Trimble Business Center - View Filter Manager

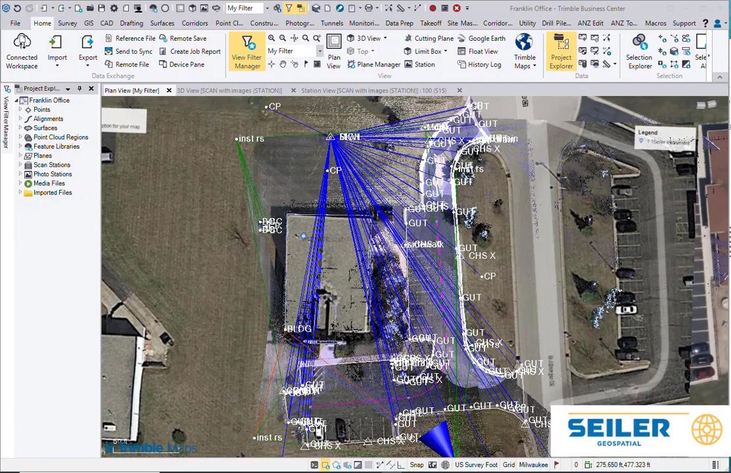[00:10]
I'm working with version 2024, but this View Filter Manager has been around forever. Typically, I see people just bringing up the View Filter Manager and turning off the items they don't want to see.
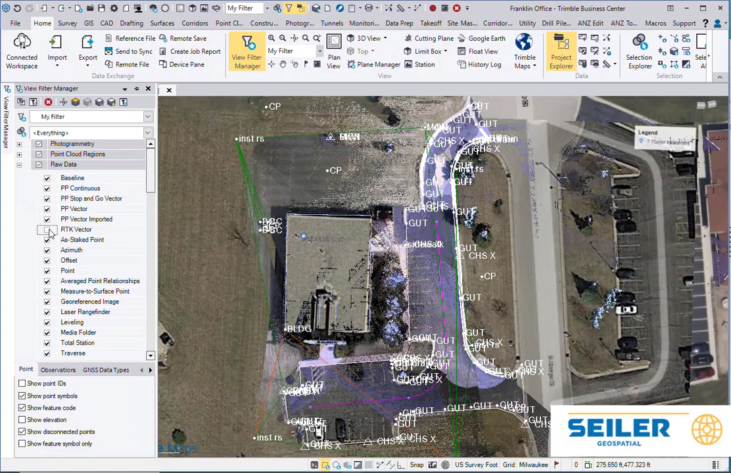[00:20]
If you open up a new view, those same filter settings that you had applied
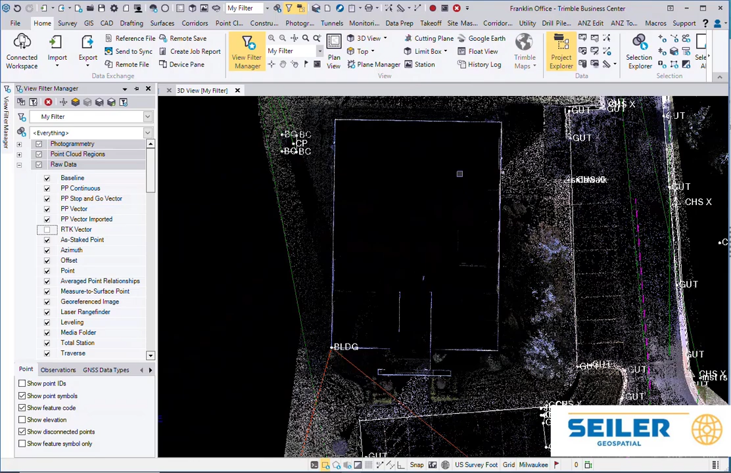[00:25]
in the previous view are attached to this view as well.
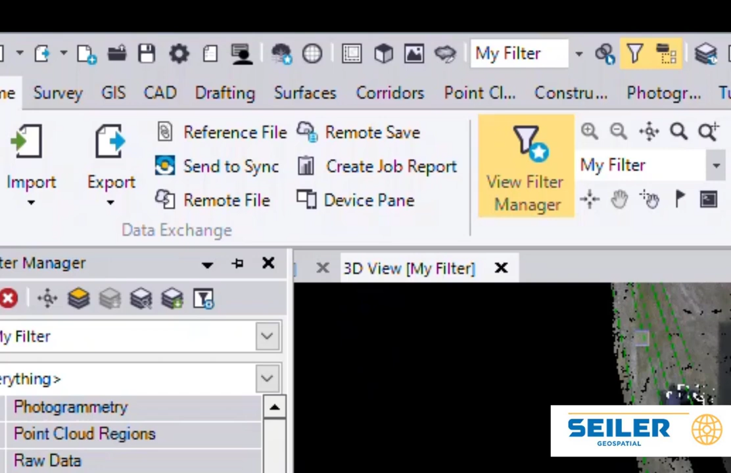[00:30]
You can see at the top, it says the plan view is my filter and the 3D view is my filter. What I don't know a lot of people know is you can build custom filters. So I've created some filters like Optical Data Only,
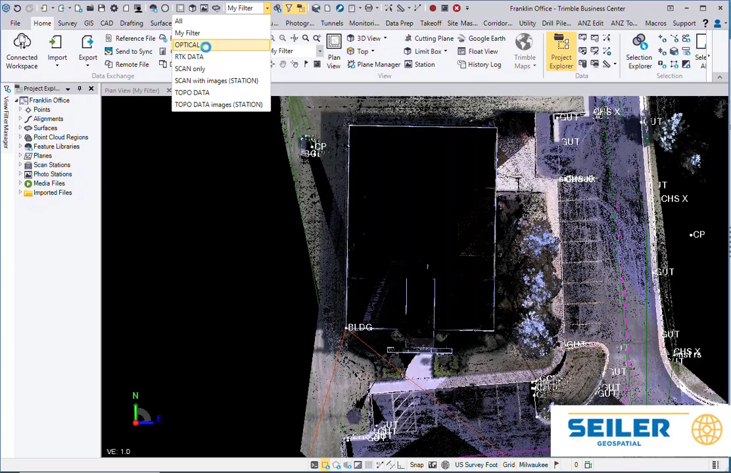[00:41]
RTK Data Only, Scan Data Only.
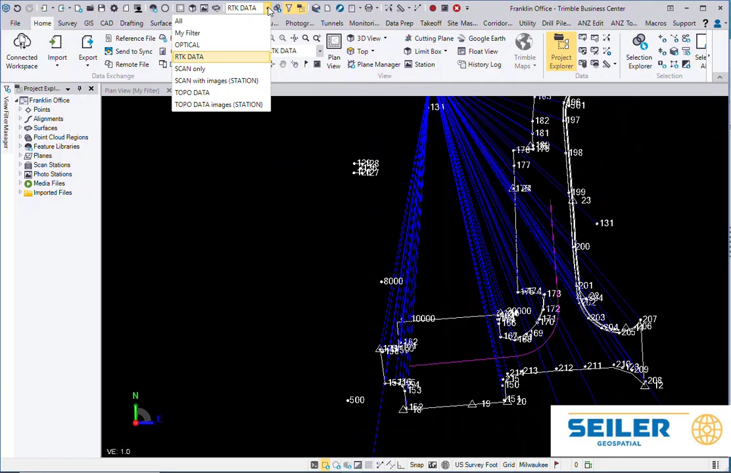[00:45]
So I can quickly jump between Topo Data, Scan Data.
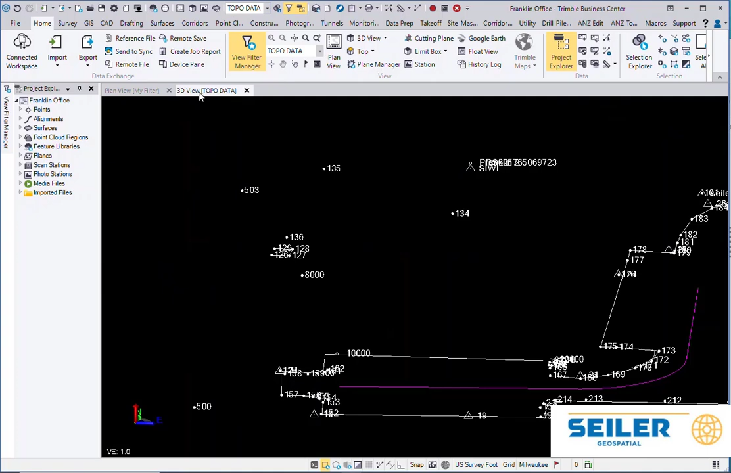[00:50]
I don't have to go slide through the entire View Filter Manager to turn settings on and off.
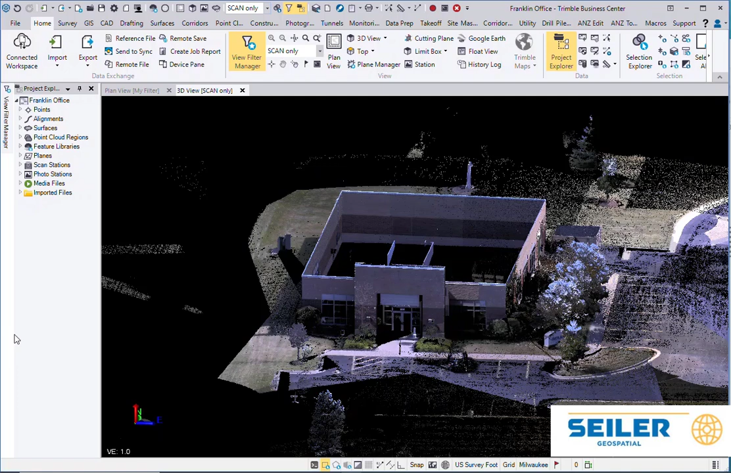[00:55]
If I bring up a Station Based View, it always opens up the view in the Currently Active filter, but I can change it to Station Based with Images, Station Based without Images.
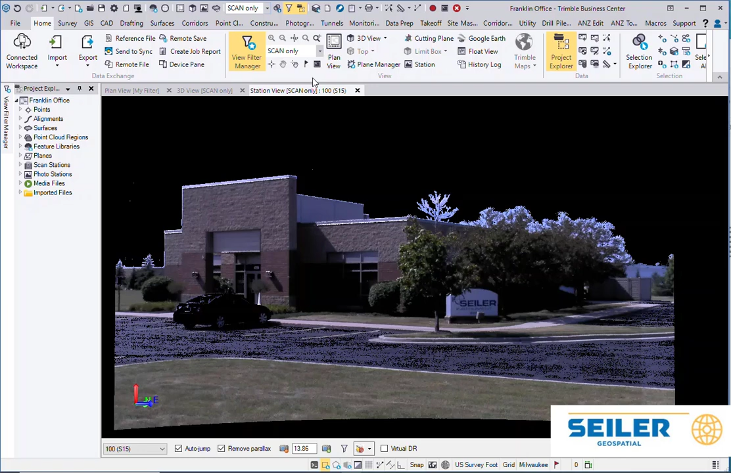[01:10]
While I'm doing my work, and you can also see I can have Scan Data with Images in the Station View,
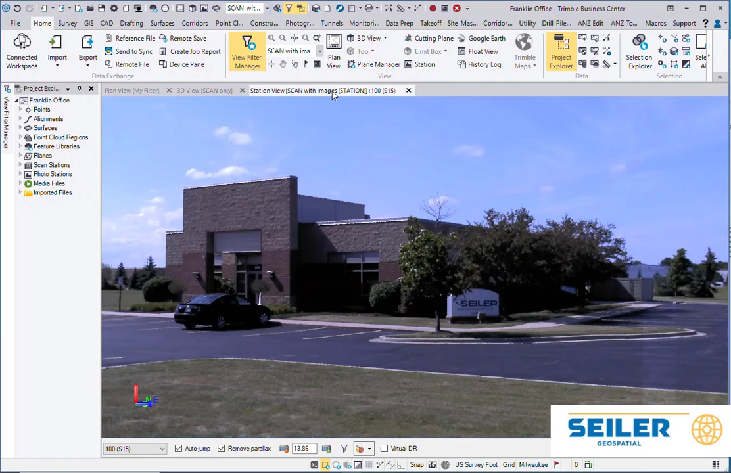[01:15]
and Scan Data Only in the 3D view.
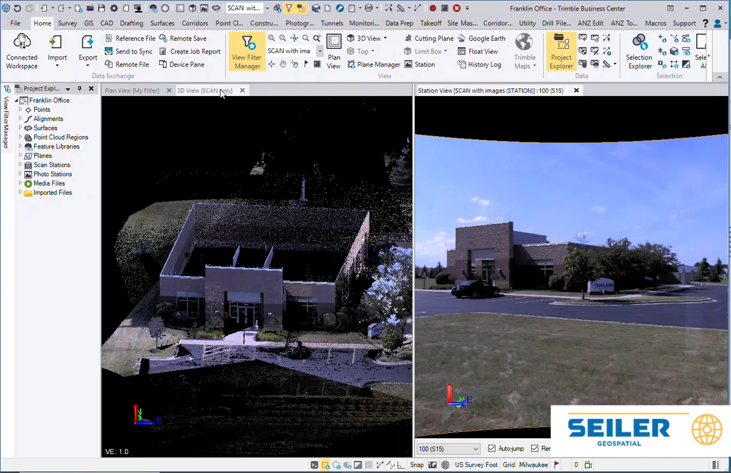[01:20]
I can also go to the Plan view, and say I just want the RTK vectors. So each independent view can have its own set of view filters. So using the View Filter Manager, basically what you want to do is go to All.
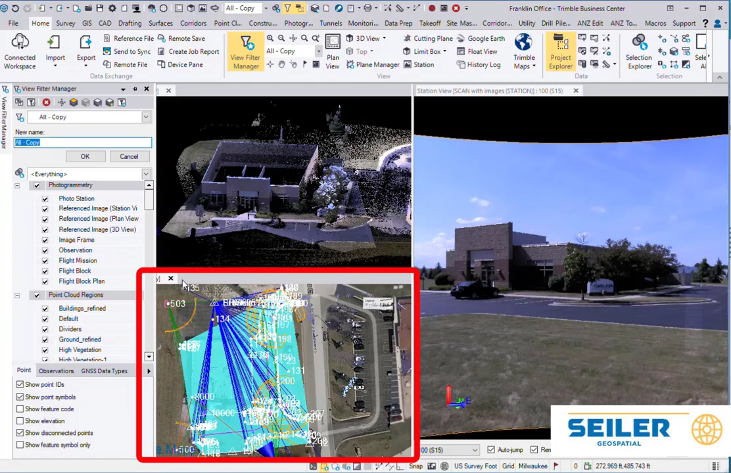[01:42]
So right now we're working in this box, so we're going to turn off any of the things that we don't want, and I'm going to call this one Level Data.
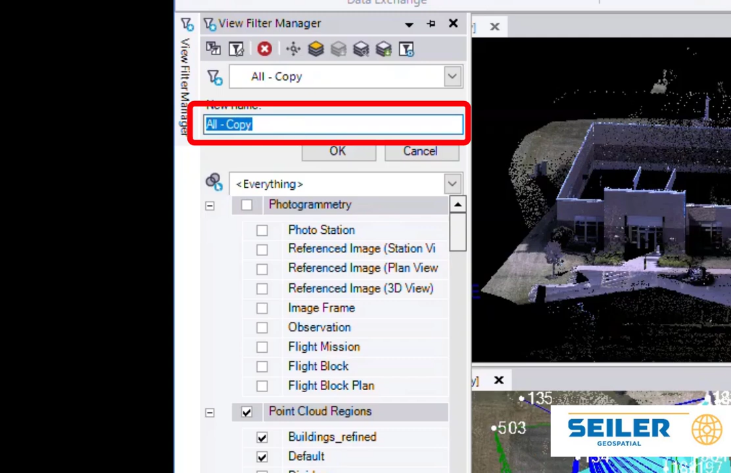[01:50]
So we're not going to use the Point Clouds.
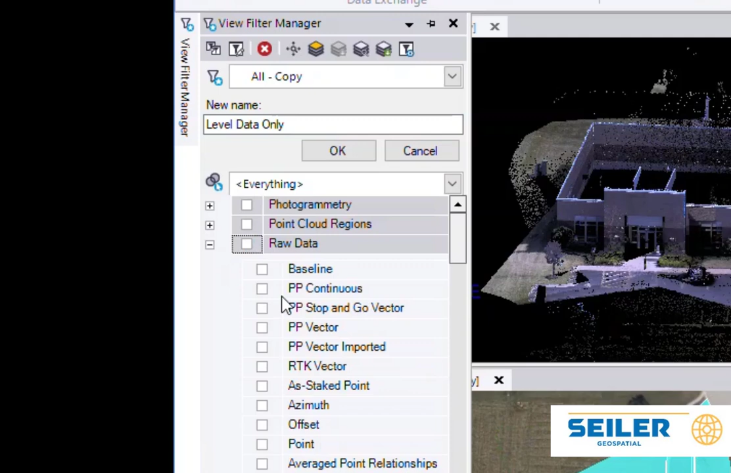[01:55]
Under the Raw Data, we're going to turn everything off except Points and Level Data. Then you hit OK.
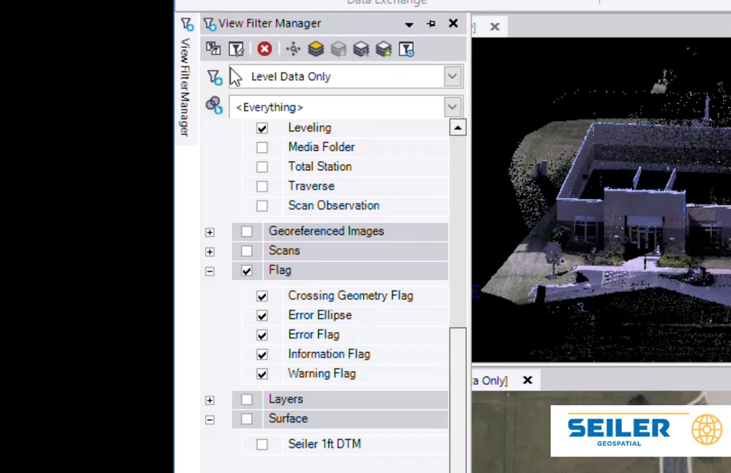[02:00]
You've just built yourself a custom View Filter called Level Data Only. So now I can pick between Optical Data, RTK Data, and Level Data.
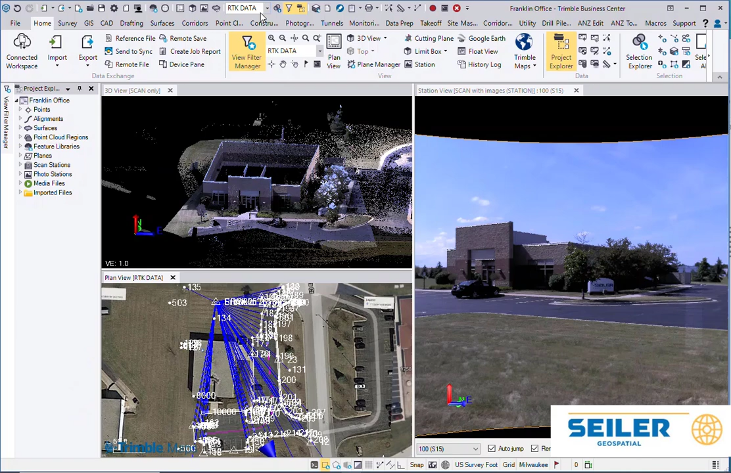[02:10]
So whichever is your active view, that's what the filter gets applied to. To take it one step further, under the View Filter Manager, there's an Advanced button.